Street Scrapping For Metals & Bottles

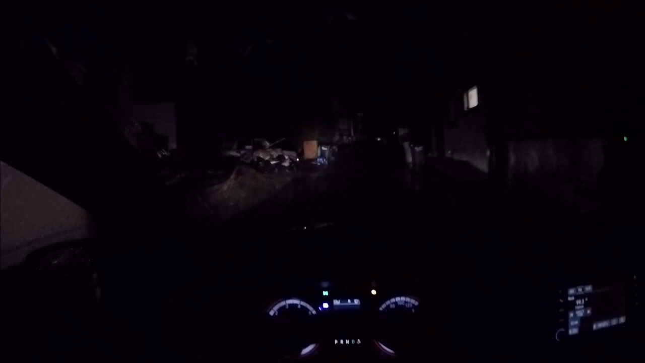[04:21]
Everything's been dumped. Bunch of garbage there. Okay, hold on. Oh, pressure washer right there.
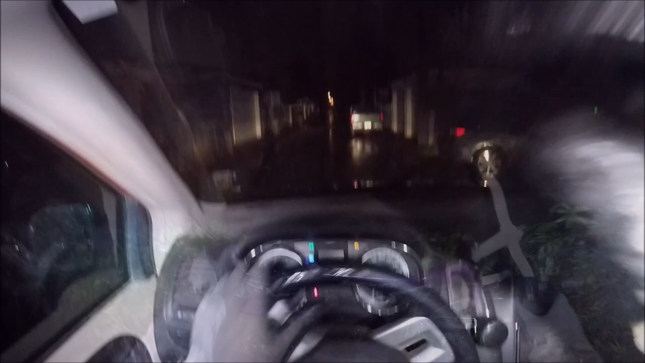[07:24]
Kid's bike here. Could be aluminum. Let me just put the electric in the back.
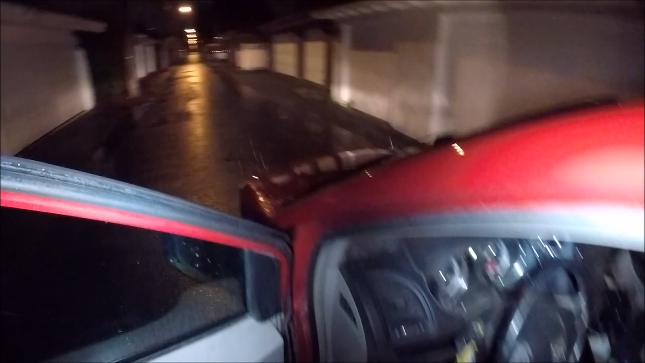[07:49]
Like I say, I don't want to go here.
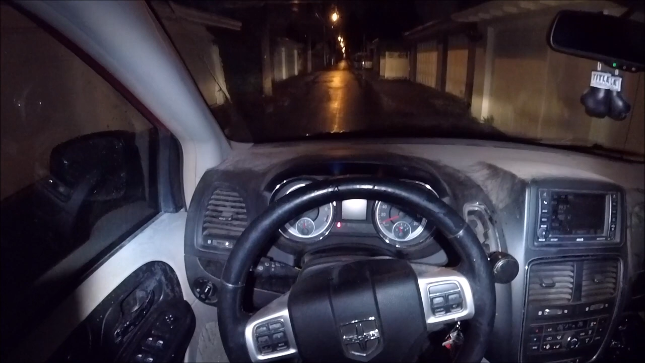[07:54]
I don't hunt this area, unless I'm driving a job or something through here, but I never check here at all. So, just getting some things. I like to find them, bag after bag.
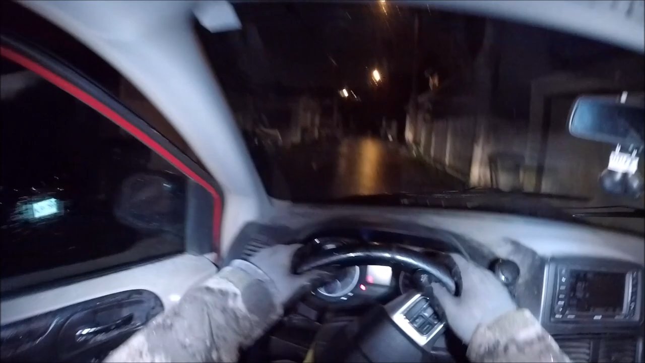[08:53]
I don't know. Is that a microwave sitting there? No, it's the box.
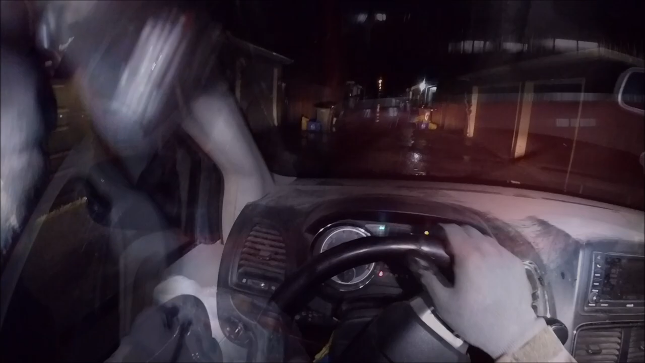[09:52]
Another bag of bottles. That's the way I like them. There. Nope. Okay.
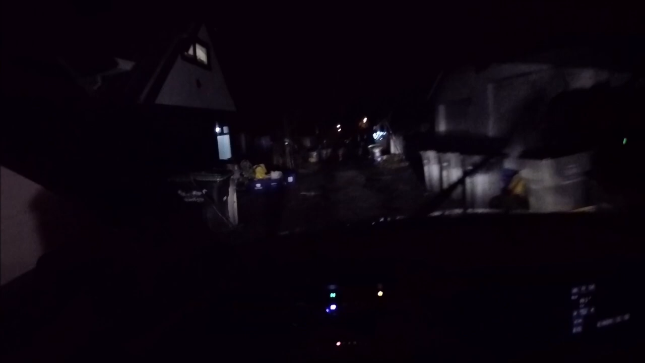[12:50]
I think they've been raided here.
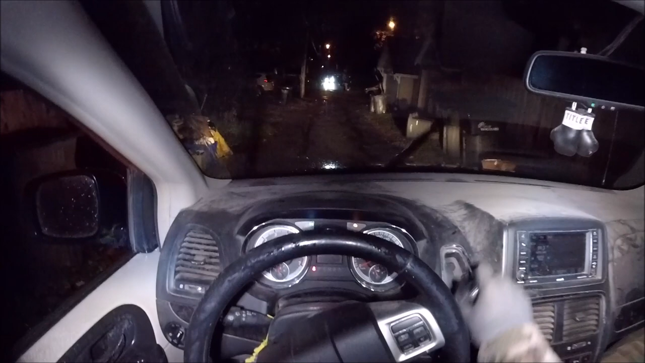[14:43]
Yeah, I think it is. Let me look at it, he's coming this way. Let's see. That's his van, that's a van. Yeah, no, it's not him.
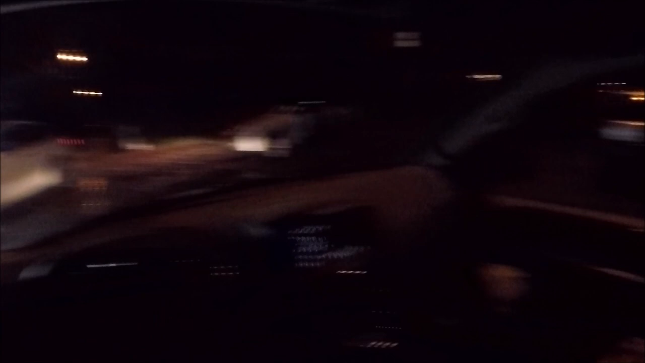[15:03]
He had a van filling Toyota or something. Full of bottles, Asian guy. Van is full of bottles. He's a duck. He does vacuum duck cleaning.
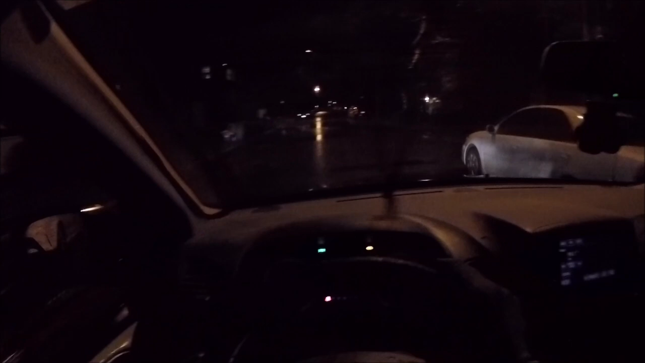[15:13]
He does bottles. Look at that. His whole top front of his van is full of bottles. And that's a big van too. So he's probably walking and then he's loading them, because here, if you look at here, there's no, everything's in front of the house here, which is kind of lousy. There's no alleys here.
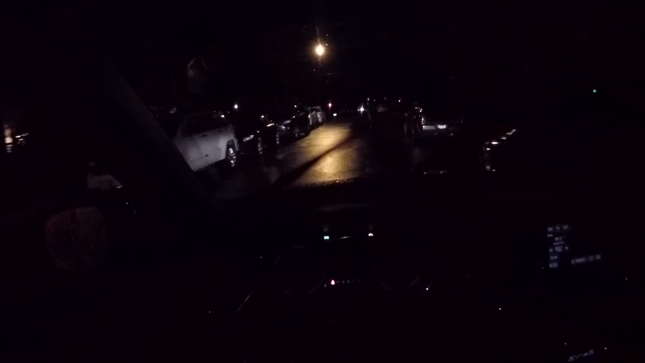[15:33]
Well, so far, and this I've seen so far, and they may start now.